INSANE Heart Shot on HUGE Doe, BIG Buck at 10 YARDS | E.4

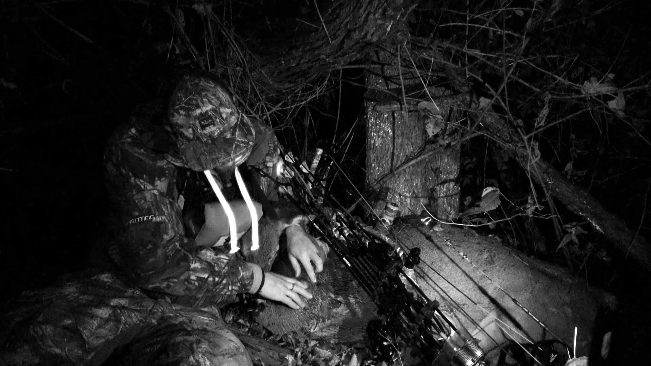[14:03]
Definitely a thank you, Grandma. So, holy smokes, that's a big hole.
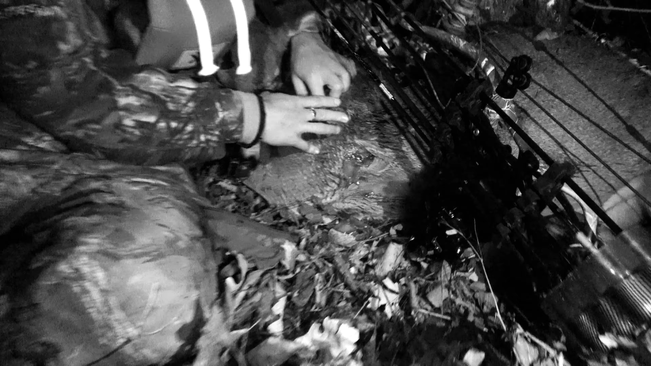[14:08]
That's a hole.
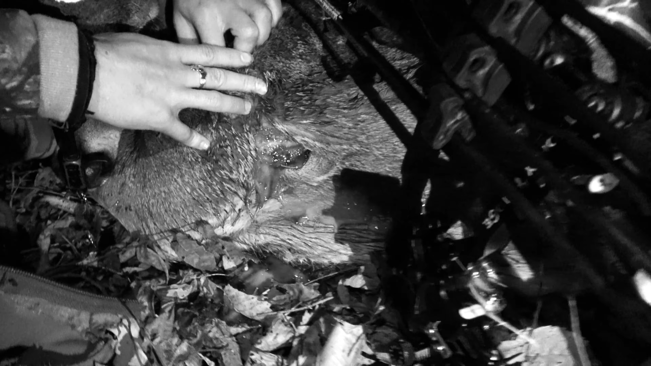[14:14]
We'll blur this out for all you YouTube viewers. Holy cow. It's not. That's a four-finger hole.
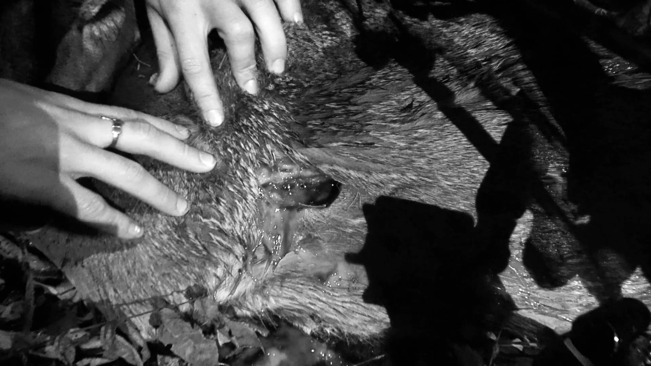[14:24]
That is off of a broadhead that doesn't even have blades out when you shoot. Hidden That's blades. Insane.
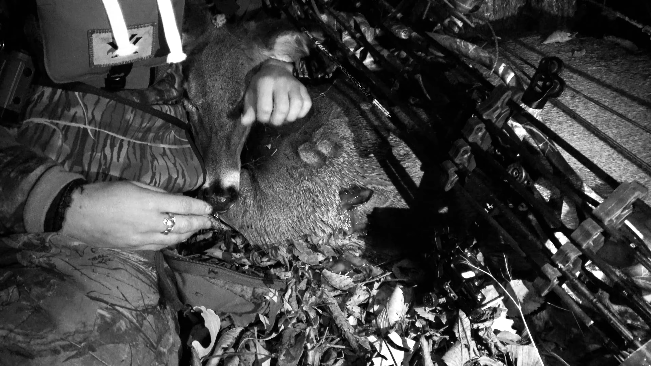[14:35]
Wow. How are we gonna She's get had her enough. Out here? She's had enough.